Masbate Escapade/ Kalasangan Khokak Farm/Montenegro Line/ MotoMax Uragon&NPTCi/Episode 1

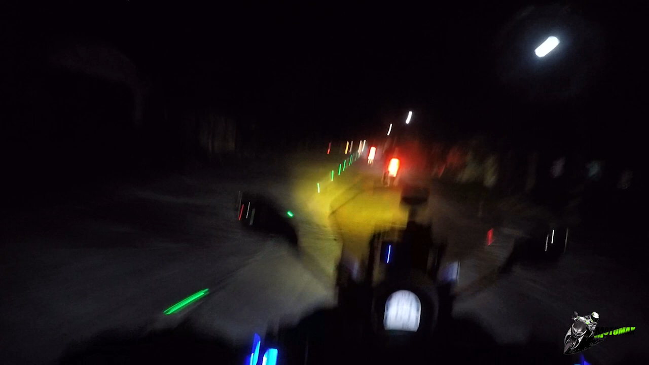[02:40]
Papuntang Matbate Nasa 40 kami Ayan Napakaganda ng kalsada rito guys Yung iba Nag-aantay na sa Pilar Nagluluto na sila Papuntang Shout out Iniwan mo kami
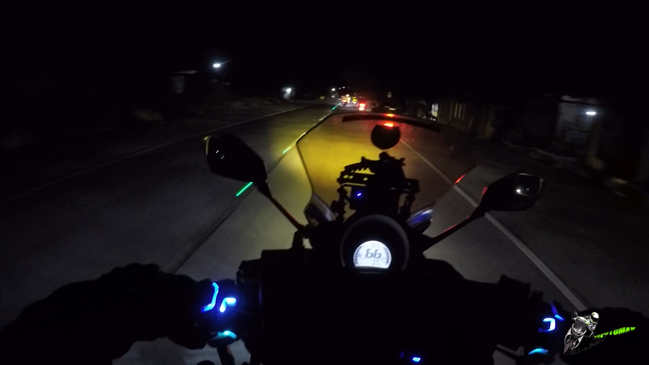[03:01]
So dito pa lang guys Sagaran na ng ano Bankingan Ayan o Alright Touchdown for Sorsogon Ayan o Bravo Pag nag-overshoot Patay Ganda rito Sa Sorsogon talaga So ito yung Ano guys Dinadaanan ng
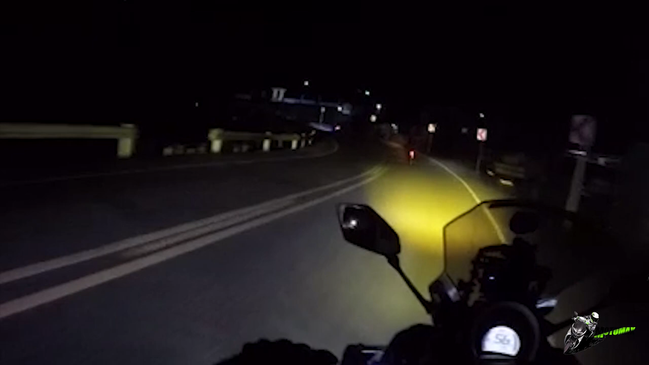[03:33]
Papunta ng Dunsol So yun nga lang Mauna ang Pilar Bago mag-Dunsol So ang Dunsol Sorsogon Tourist As fact din Kung gusto mong Makita Or Malapitan yung Mga Yung tinatawag nilang Butanding Whale Shark Ang lalaki nun guys
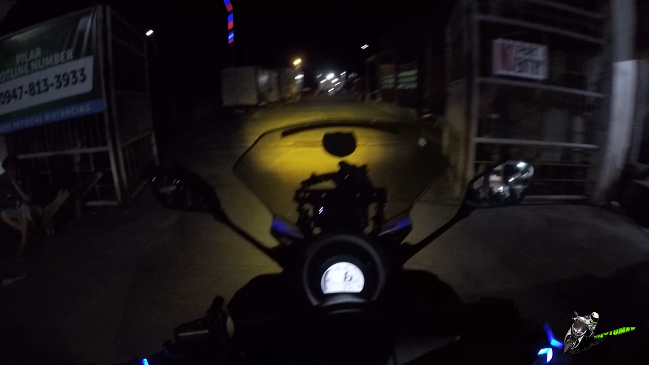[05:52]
Plate number Alright guys Papasok na tayo Ng Pier Port Pilar port So we did We divided Into two groups So yung Iba Nasa Montenegro And kami Sa Ano daw guys
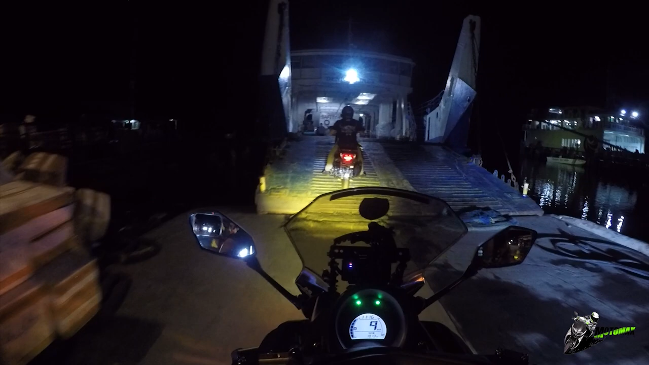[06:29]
Yes Sakya na tayo Ng Roro Denica Denica lines Ang sinakyan